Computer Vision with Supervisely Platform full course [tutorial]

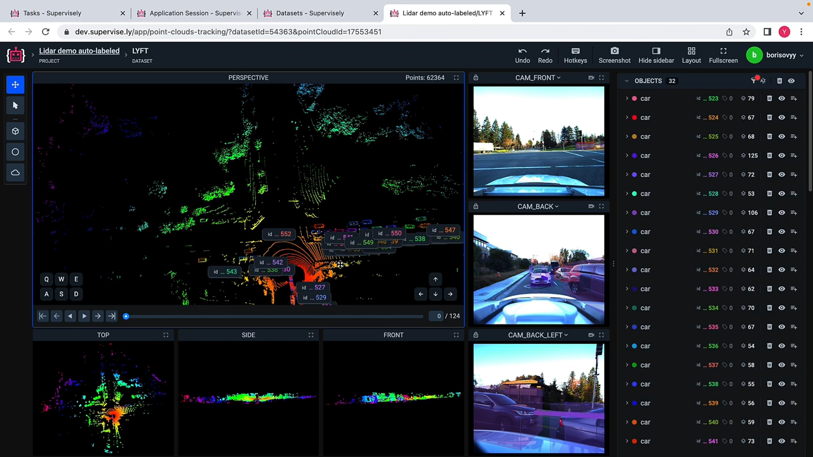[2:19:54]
nearly perfect here um and let me probably do one thing maybe i will just disable this option here uh so it's not that informative to inspect those results probably just a sanity check just to make sure that uh that everything is uh processed kind of uh in a good way so we trained on this so the model was trained on this data and and we
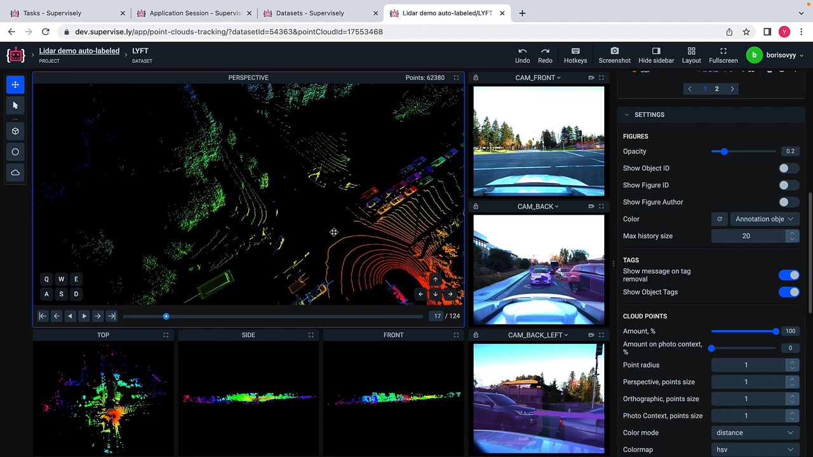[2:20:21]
see that that the results are quite good way more interesting case is kitty because the model wasn't trained on kitty and let's open
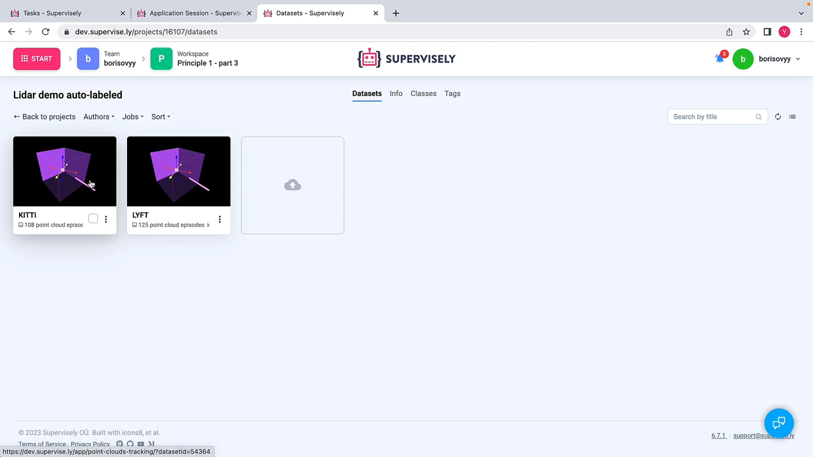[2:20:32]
a kitty data set to see how well the model performed because say if the model works good here it actually means that we could use this module to pre-label our data and since the labeling on point clouds
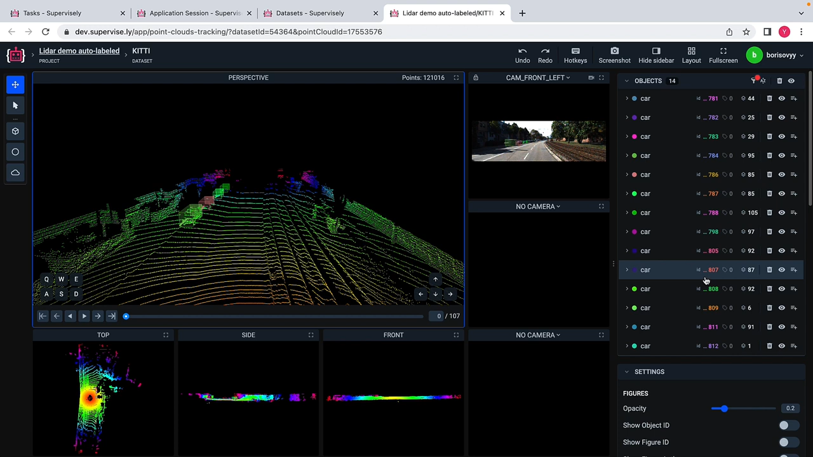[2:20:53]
is very hard this pre-labeling is very very efficient very very essential so let me probably show object ids here just to illustrate that that the model not only the detect but also tracks here and i can like proceed in
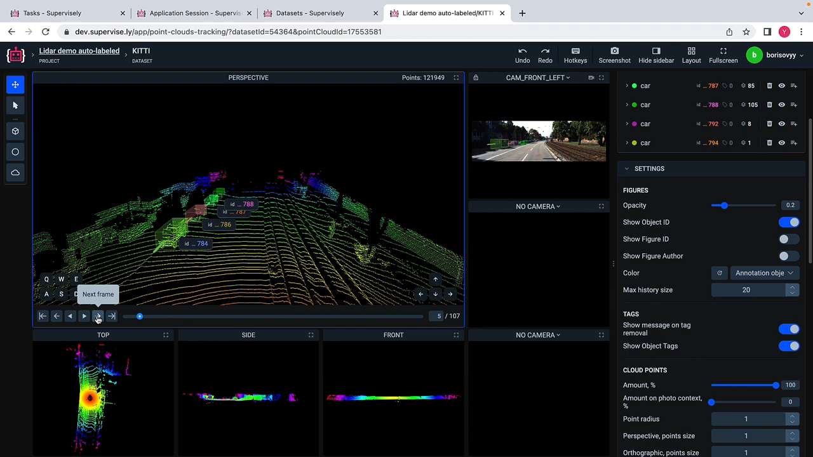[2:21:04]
this manual way uh and you see that the quality the quality is actually quite good and it is very beneficial to run this kind of models uh before manual labeling because we don't have to start labeling from scratch from scratch we may rely on this initial uh predictions to and start from there not from like raw raw data
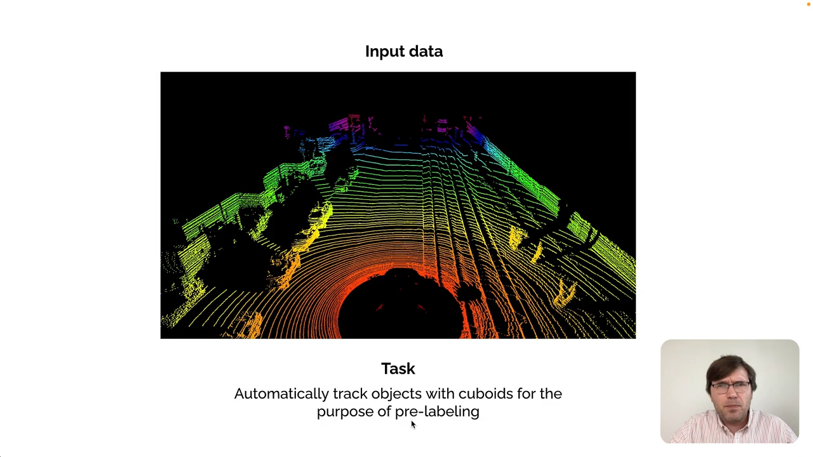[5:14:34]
So we want to automatically check objects with cuboids for the purpose of pre-label. And the pattern of usage of supervised.ly will be also similar. So we will just need two apps, one serving app and one app from inference interface category.